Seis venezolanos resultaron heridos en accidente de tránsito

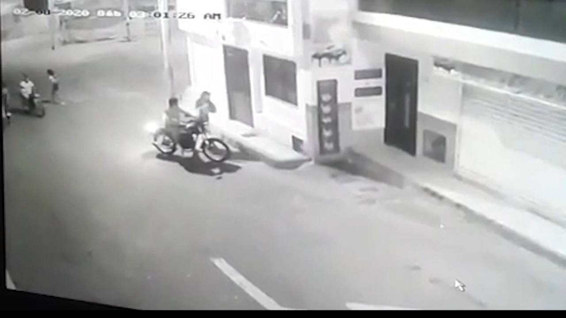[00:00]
En imágenes de Cámara de Seguridad quedó registrado el momento en el que varios ciudadanos de nacionalidad venezolana fueron arrollados por el conductor de un vehículo tipo camioneta que transitaba por el sector del cementerio central. En las imágenes se evidencia cómo en un primer momento estos ciudadanos se encontraban estacionados departiendo en la vía,